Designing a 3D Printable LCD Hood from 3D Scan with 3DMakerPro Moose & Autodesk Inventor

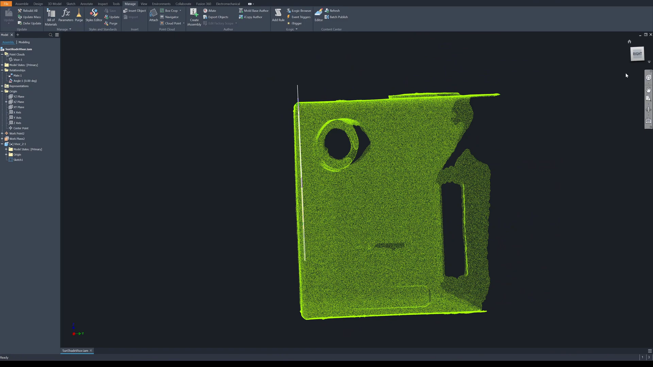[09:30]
I'm going to create a new sketch in this section just before the camera.
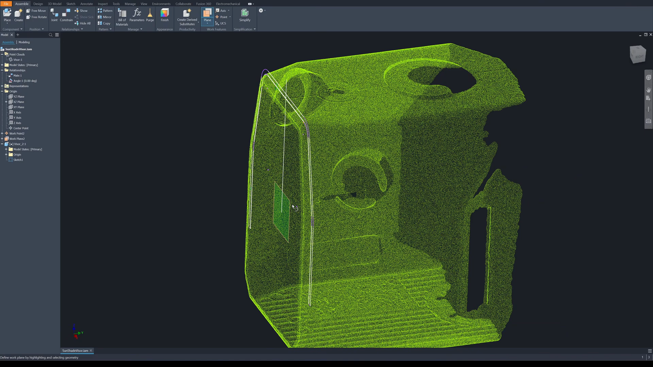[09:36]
I'm going to move this plane to about 8 millimeters. So this will be just before camera lens.
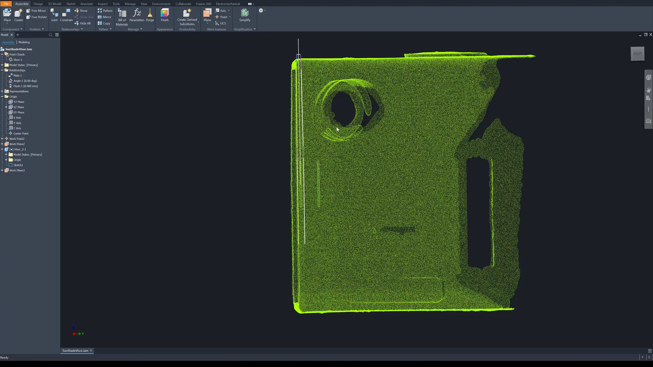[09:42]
And I'm going to go back to the visor part, create a new sketch.
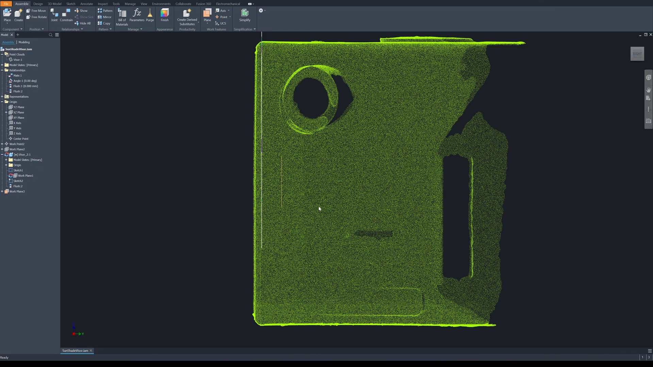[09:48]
I'm going to crop a thin section. Let's make it the thinner is the better.
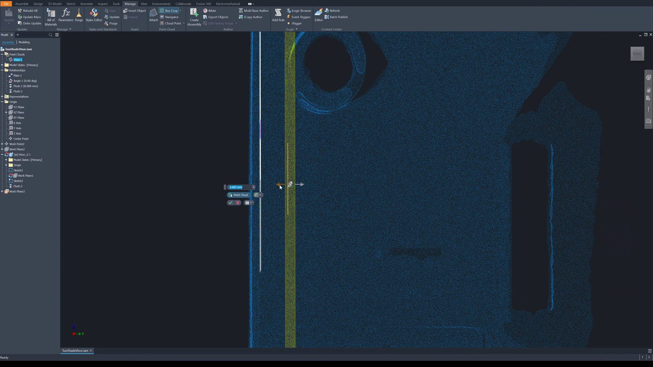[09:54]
Just above the plane. Okay, so I'm going to go into this sketch and project the lines from the first sketch.
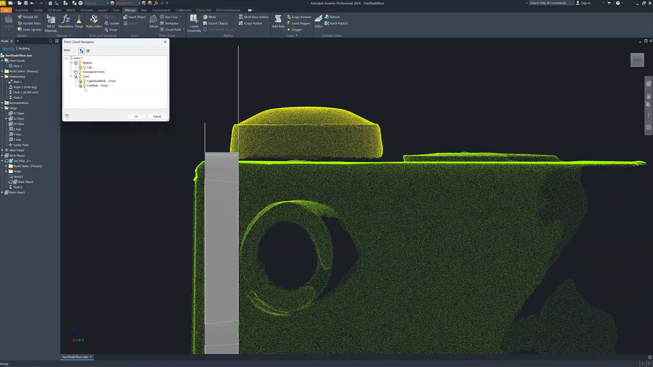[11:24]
And then I'm going to create a fixing point for the cap.
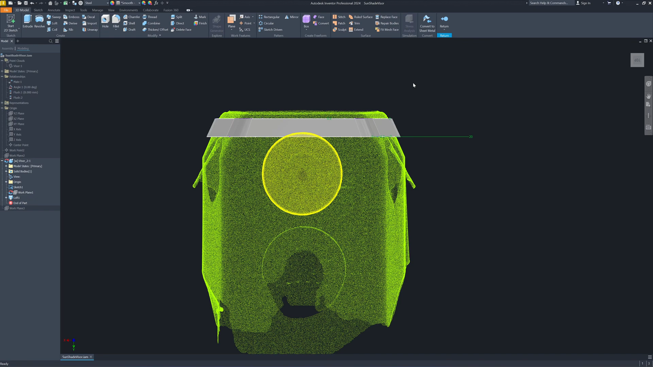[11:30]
I do this by creating a sketch here. Let's project the Y axis. A formula. A circle. It will be aligned to this axis. So the cap is not in the center. It doesn't matter. I'm going to project the line here. I'm going to create a line. Tangent. Line. Tangent. 16th.
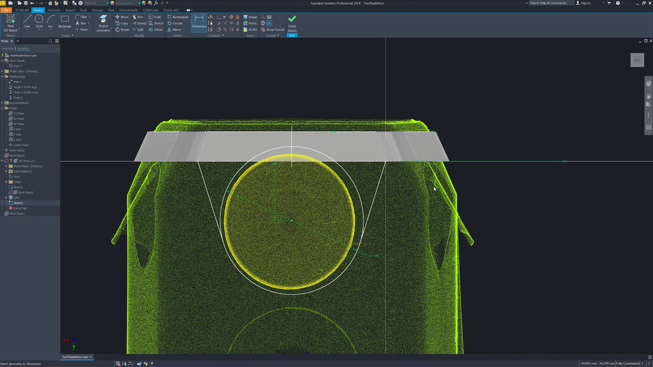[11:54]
Extruded. 2 millimeter.
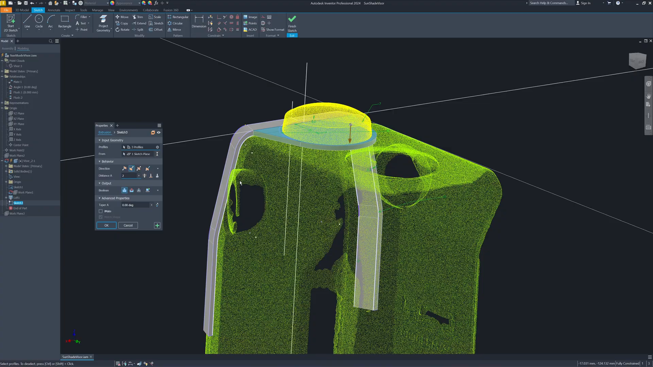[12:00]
Same thickness here. It gives me adjust the meter here a bit to 50 to 50.
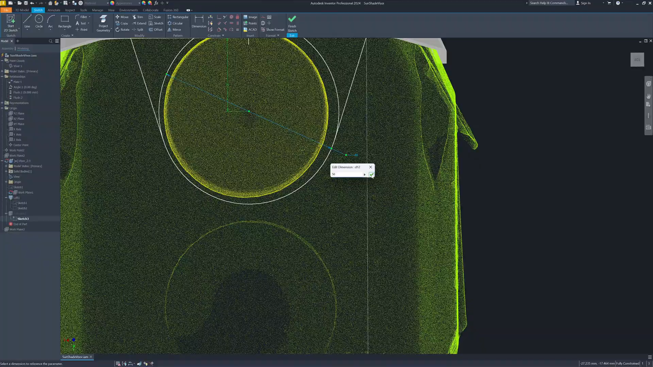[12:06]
It's going to clash with a camera bump.